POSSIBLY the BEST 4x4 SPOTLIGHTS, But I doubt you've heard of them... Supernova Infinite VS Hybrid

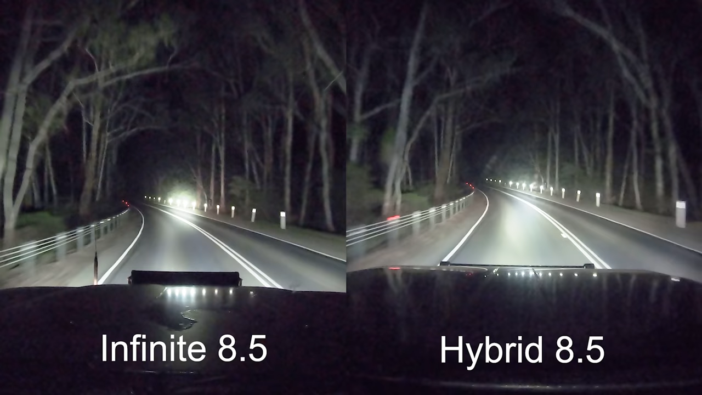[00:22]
And we'll give our honest opinion on the brand and everything and tell you guys what they're worth. So you might be wondering, who is Supernova Lighting?
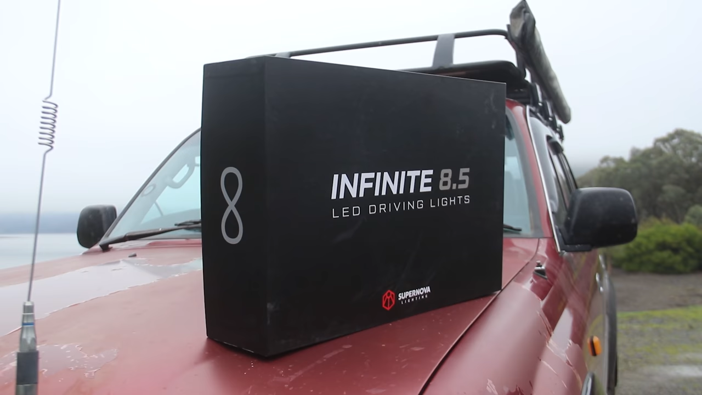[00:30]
I thought the same thing a few months ago. It's actually a local mob to me down in Melbourne.
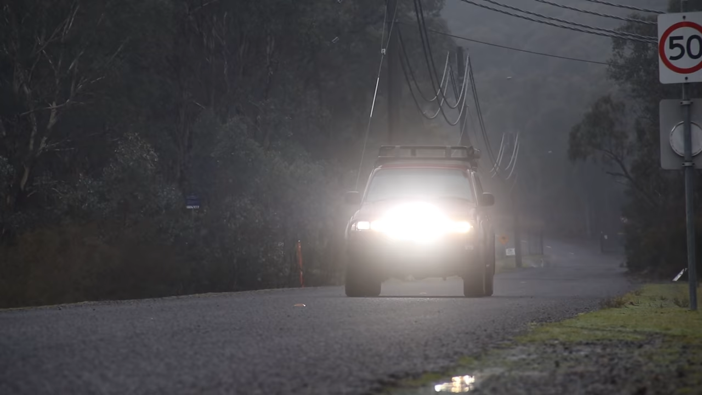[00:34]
They're seriously doing some big moves in the lighting industry. So these are their Supernova Infinite 8.5 inch bodies, which is sort of their premium driving lights. They're insane.
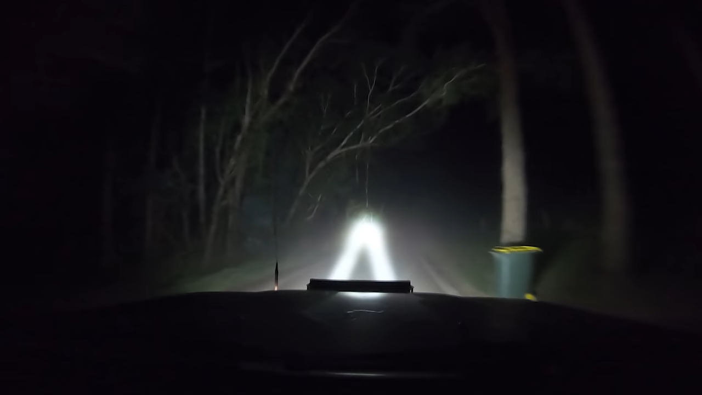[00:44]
I'll hands down say these are the brightest spotlights I've ever used on any four-wheel drive.
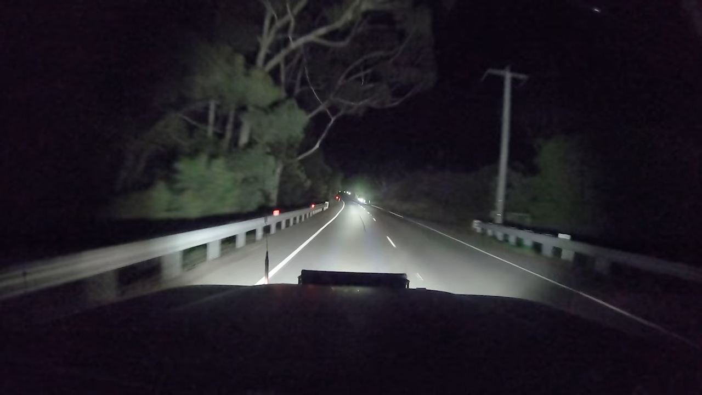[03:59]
Well, they're bloody bright, like dead set. The brightest bodies I've ever used. They're a very pencil beam and you'll see that right now down this highway. You're seeing straight down the road. They're so strong. You can see the beams of light coming from the light, extending down the road. It's purely mind blowing. Um, just how bright spotty are these days, because I went from having this older pair, which they're all right, but just nothing like this, nothing like this. It's absolutely mind blowing.
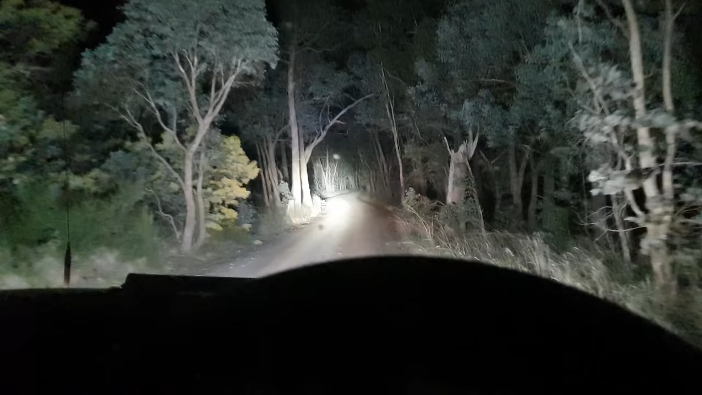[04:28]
They're putting out around 31,000 lumens. They are quite, quite strong in the center point, but I don't mind that. I want that distance.
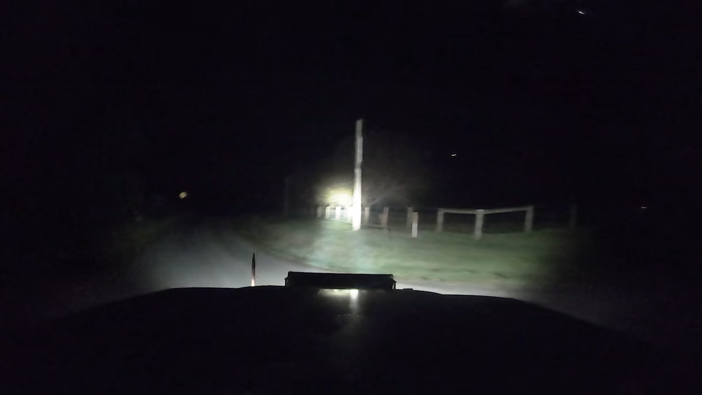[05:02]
And once we turn onto lesser made tracks where there's no street signs, this is where these really shine. Like on those back roads where there's no lighting at all. This is what's going to get you through the night. Like I would not want to be on the road without a set of spotty's like this, because it provides so much light down, down, down range that you don't need to worry about street signs. You don't need reflectors. You have these spotties and it literally lights up the entire path for you. When I did see that with pencil, I was hesitant at the start.
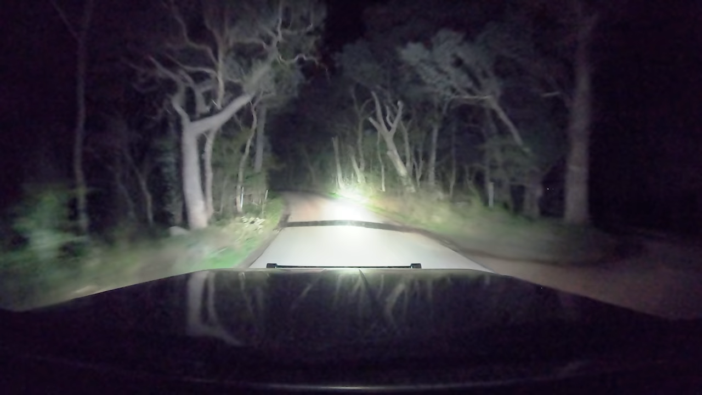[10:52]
And this, while I was talking to Patrick earlier, these spotties just outdo them both to no end. I got back in the VE the other day after driving this and turned the high beams on and went, is that all?